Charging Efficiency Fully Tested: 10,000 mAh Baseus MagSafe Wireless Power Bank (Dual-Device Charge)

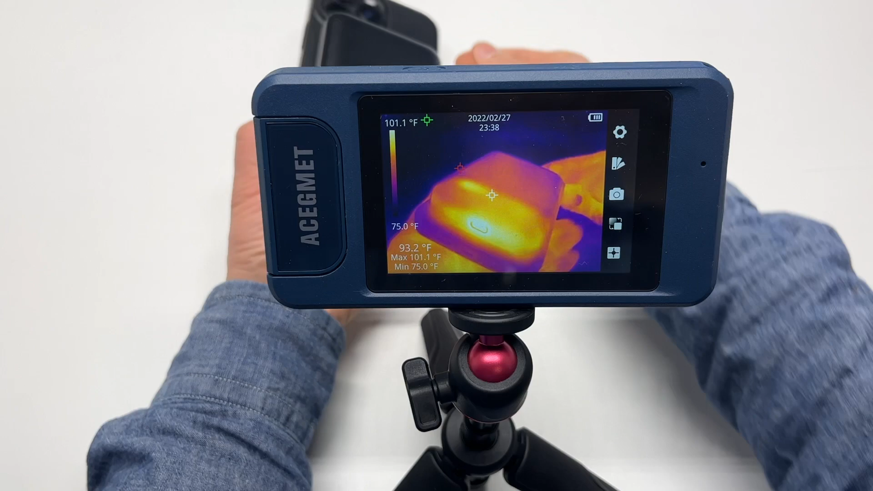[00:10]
On screen: spot 93.2°F, max 101.1°F, min 75.0°F, scale top 101.1°F, scale bottom 75.0°F
It remains cool during the whole charging process.
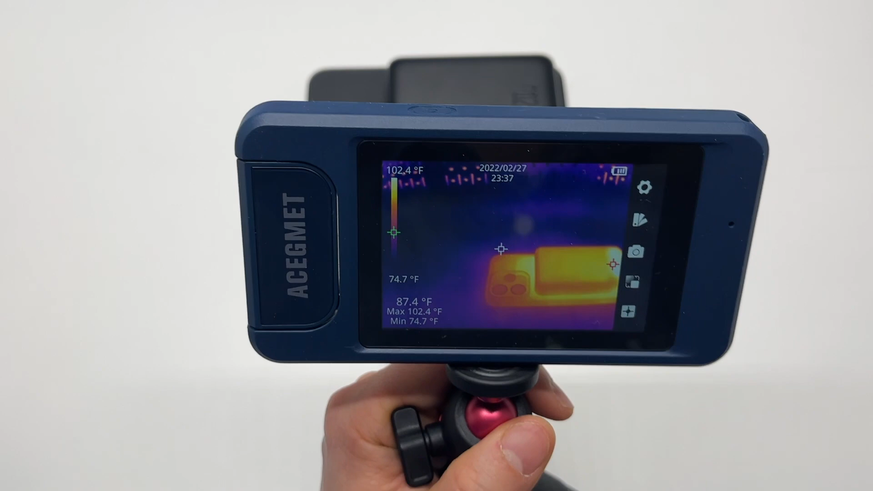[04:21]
On screen: spot 87.4°F, max 102.4°F, min 74.7°F, scale top 102.4°F, scale bottom 74.7°F
Here's a thermal imaging camera view after it's been charging my iPhone 14 for about 30 minutes. We can see the maximum temperature is around 111 degrees Fahrenheit. My room temperature is around 74 degrees Fahrenheit. It's barely warm here in this area.
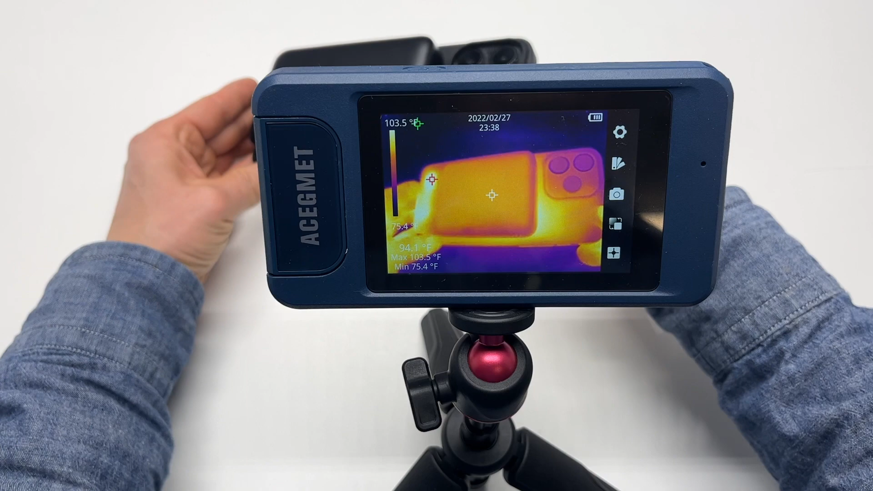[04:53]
On screen: min 75.4°F
Disconnect. We can clearly see the rain circuit inside the iPhone.